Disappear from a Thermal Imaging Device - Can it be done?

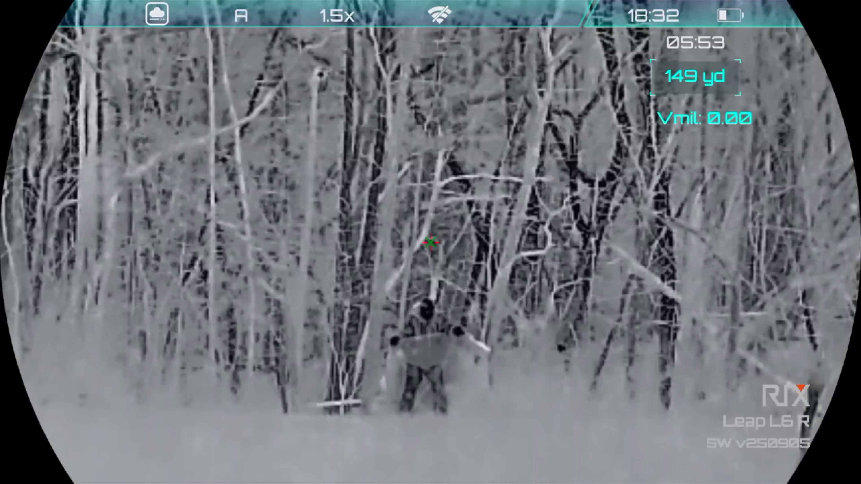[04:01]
And it does pretty much nothing at all to block my body heat. Doesn't seem to matter whether I'm touching it, or even if I have an air gap in between me and the tarp. Either way you can see right through it.
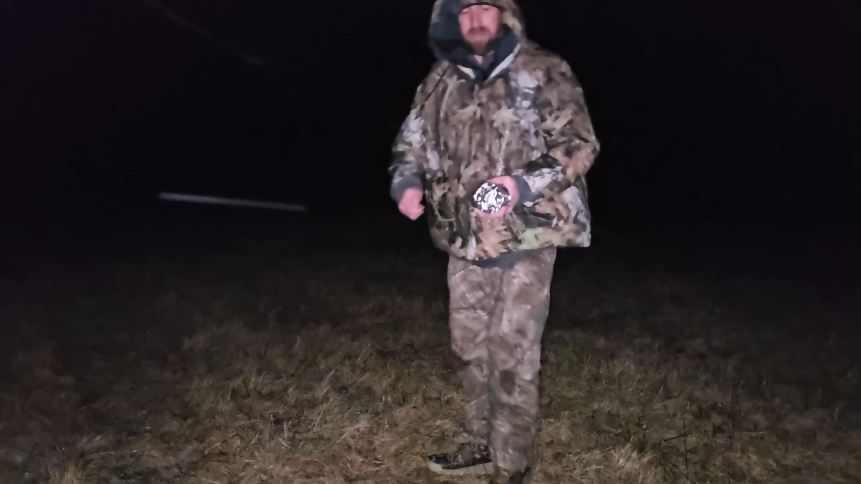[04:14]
Next up is the cheap survival space blanket. This is one of the best things we've tested out.
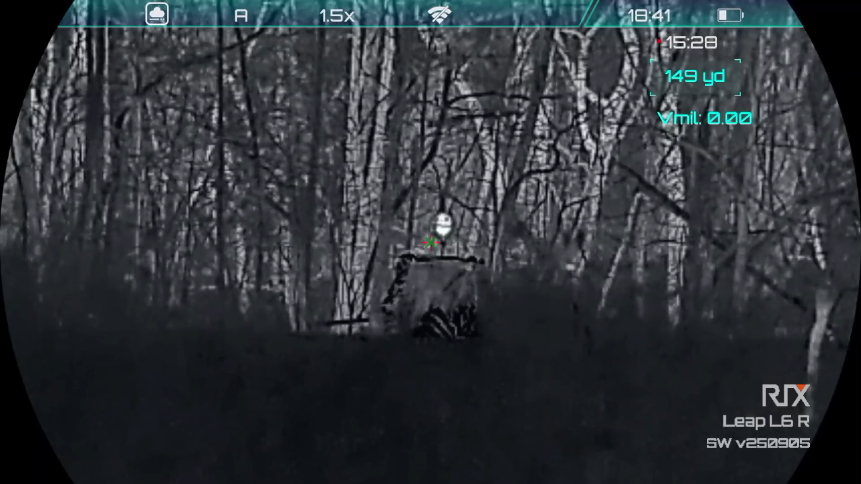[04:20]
There's a lot of downsides to it though.
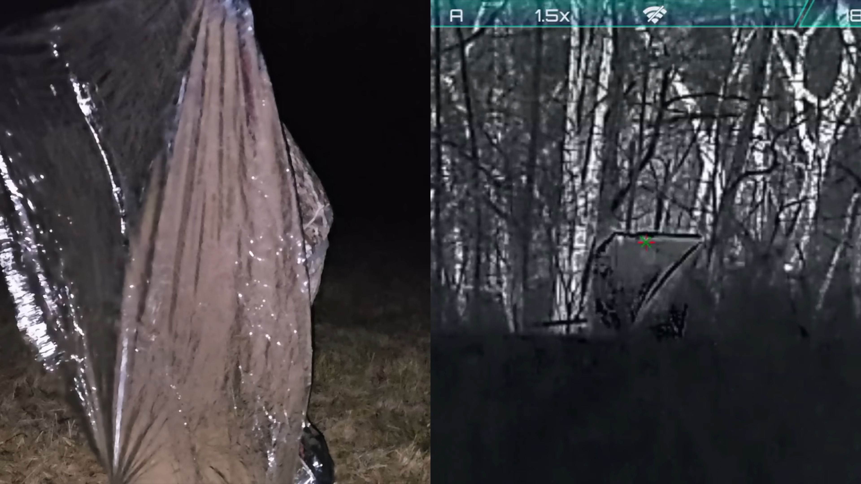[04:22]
It's very noisy for one. It also rips easily, and it doesn't hold up good at all in the wind. And it's very shiny, so it doesn't blend in too well when not looking through the scope.
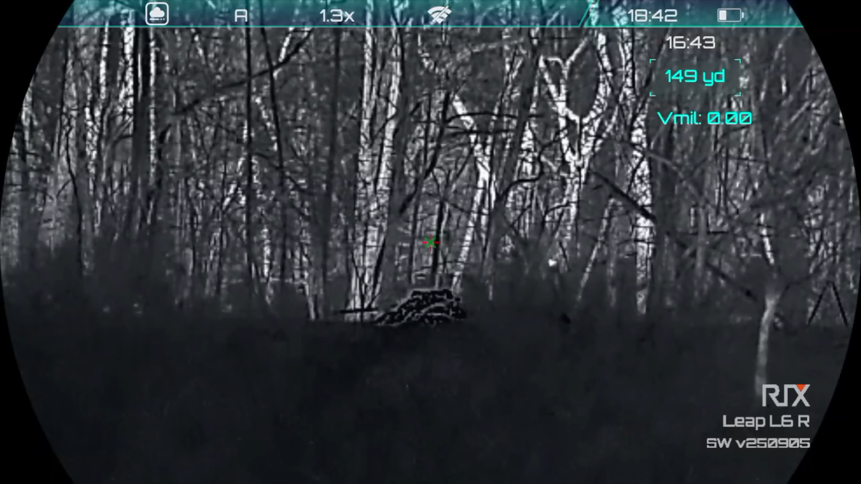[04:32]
Although it does do a good job of blocking my body heat.
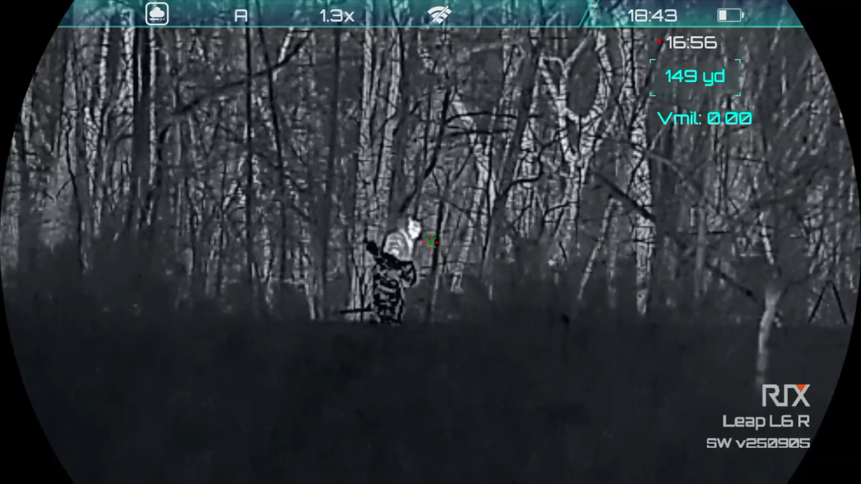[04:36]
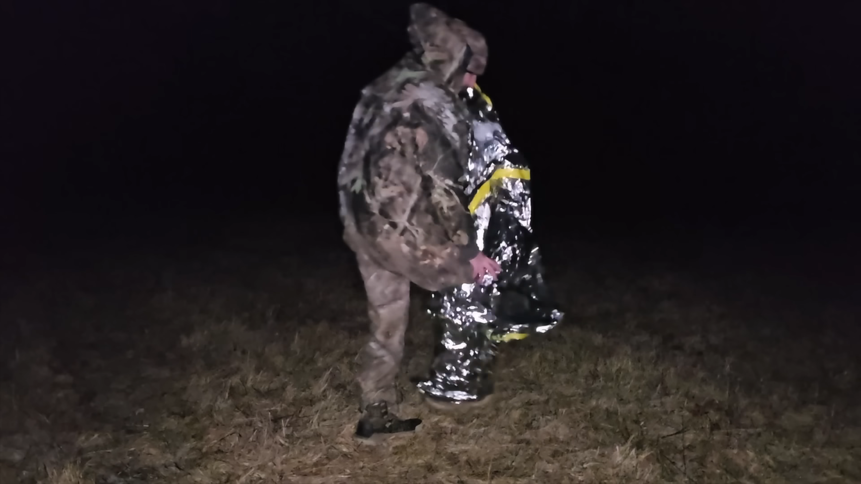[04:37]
Next, we're going to try the more heavy duty survival blanket. It's more like a tarp.
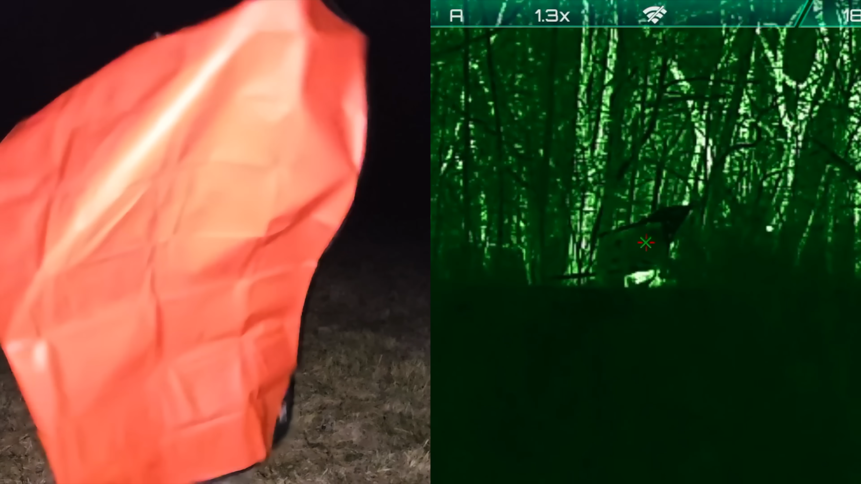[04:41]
It's much more durable than the cheaper ones. It's much quieter too. It also does a great job of blocking heat. But the tarp itself stands out against the background.
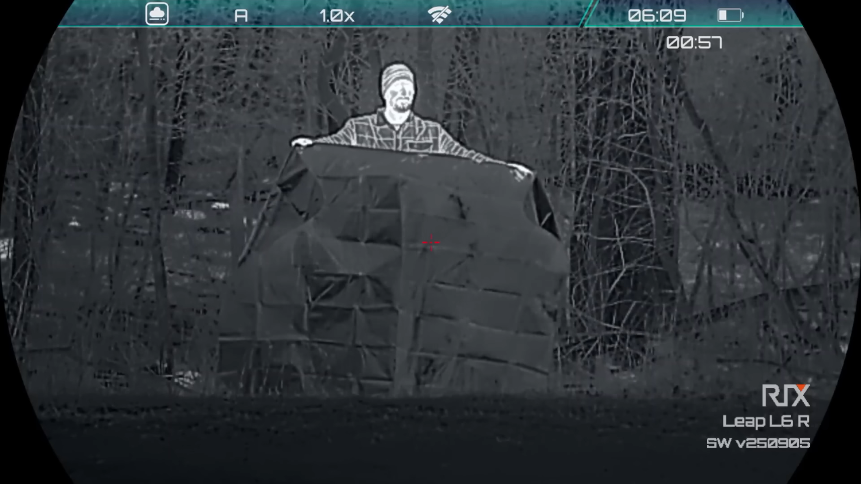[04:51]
For it to work well, I need to keep space in between myself and the tarp so my body heat doesn't conduct into it.
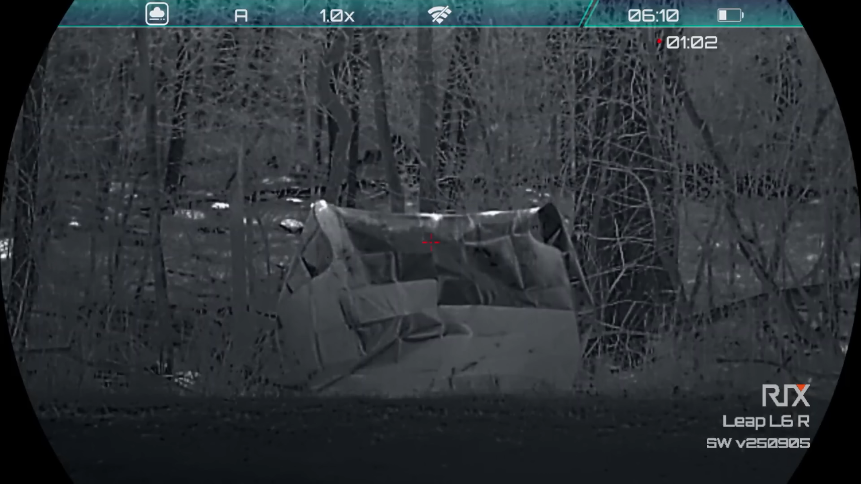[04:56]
Which is what's happening on the spots of the blanket where I'm holding it.
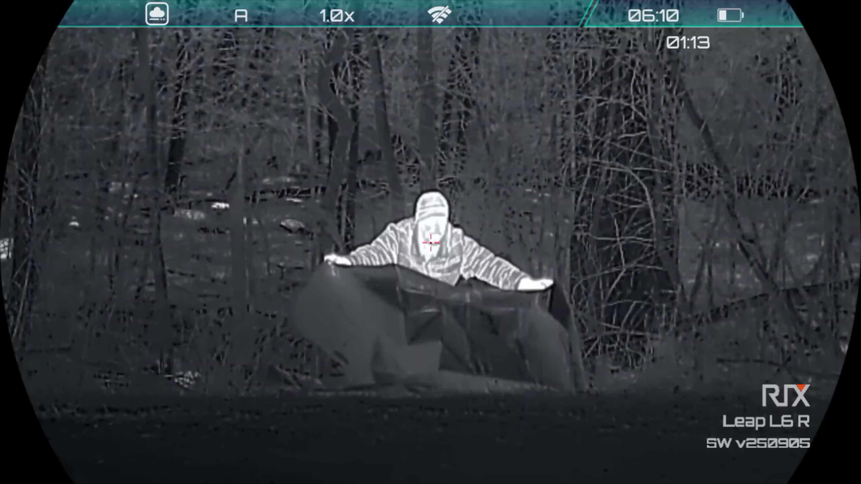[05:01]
All right, so next up we have a nylon tarp. It has worked well in the past, so we're going to try it again tonight. It's just not working too well in this wind.
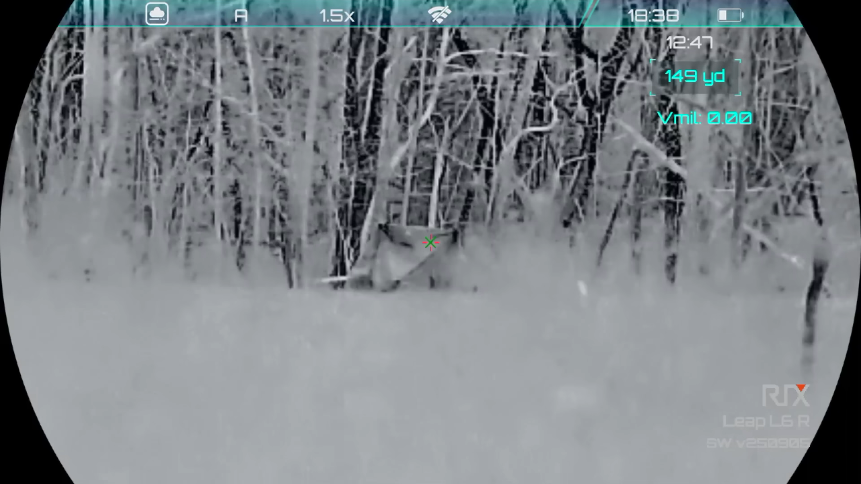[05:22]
It's in contact with my body, so the heat is just conducting right through. So when he pushes it out like that, yes, his hands is what's making it bleed through, but his body was no longer close enough to it for it to bleed through.
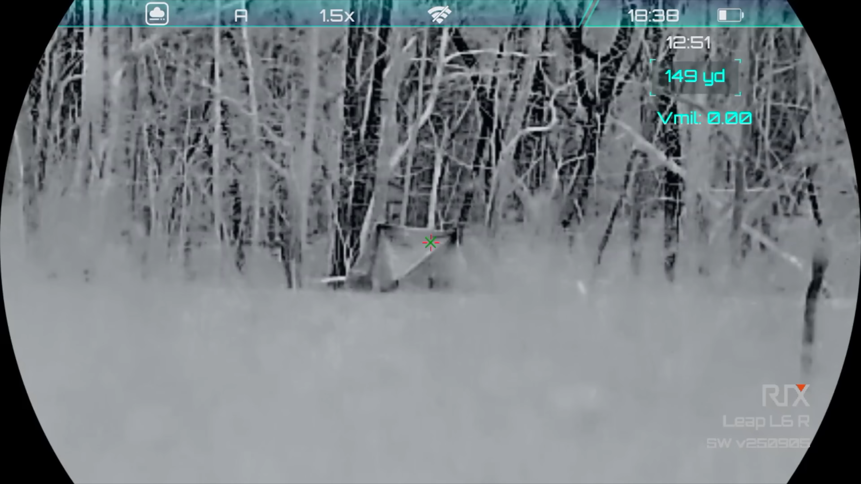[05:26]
And it could theoretically work, as long as you don't get too close to it for your temperature to bleed through.
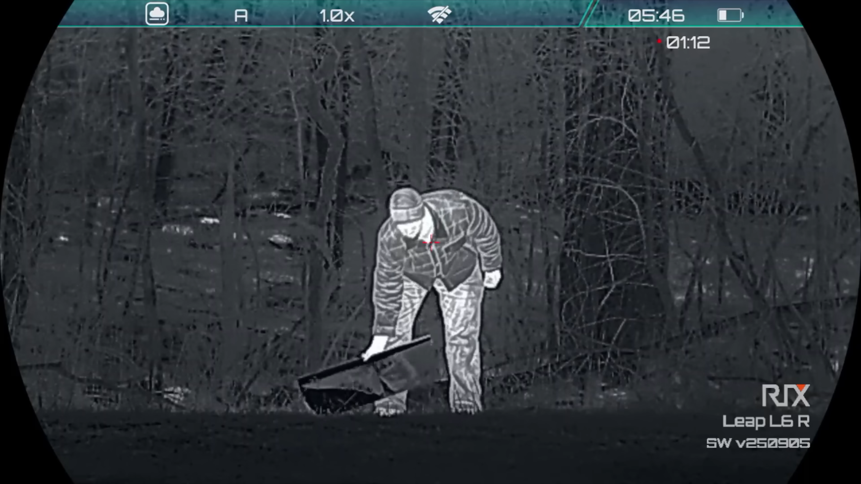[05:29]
Another thing I wanted to test out was Christmas wrapping paper.
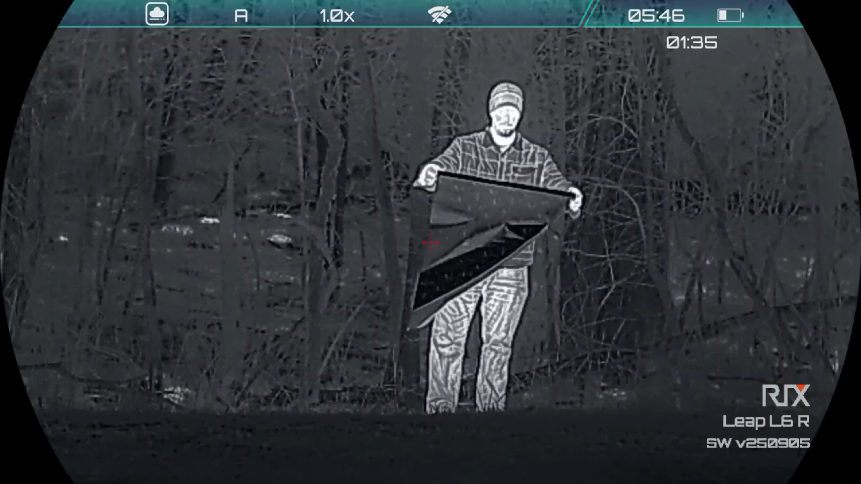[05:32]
Which worked surprisingly well, or at least the thicker, glossy paper.
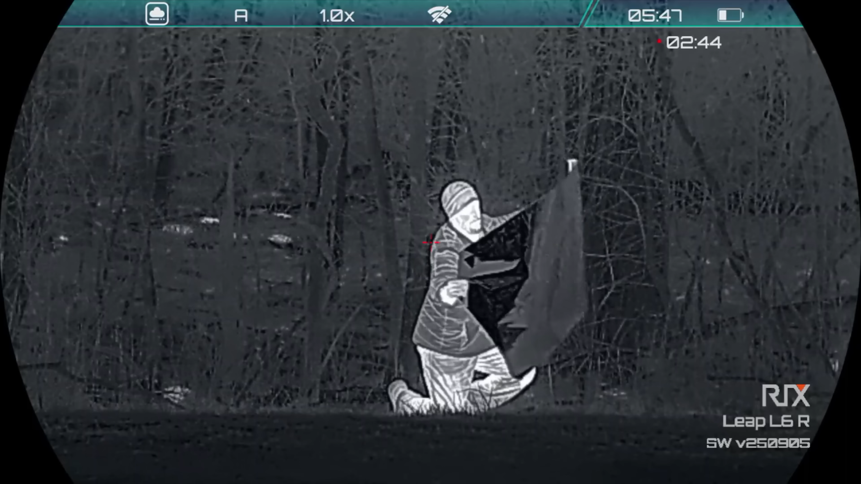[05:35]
But this would definitely not hold up in the wind or rain. But it was still a cool experiment.
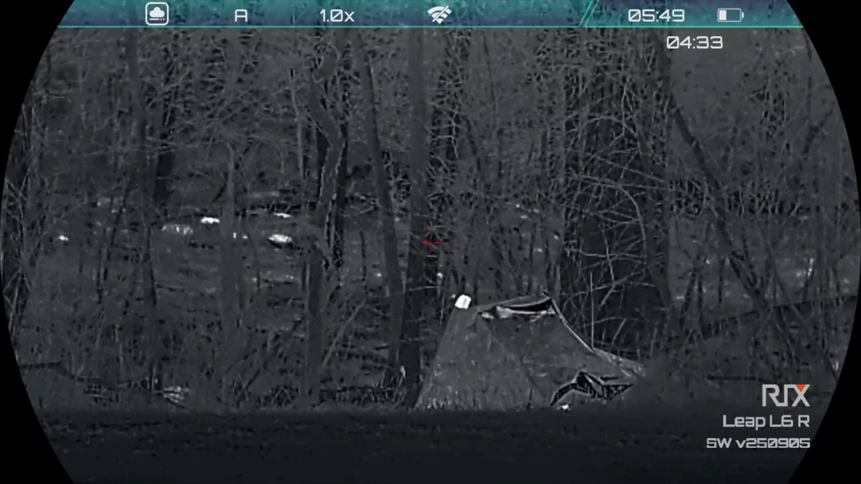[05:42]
Now we're going to see how well the scope can see at a long distance.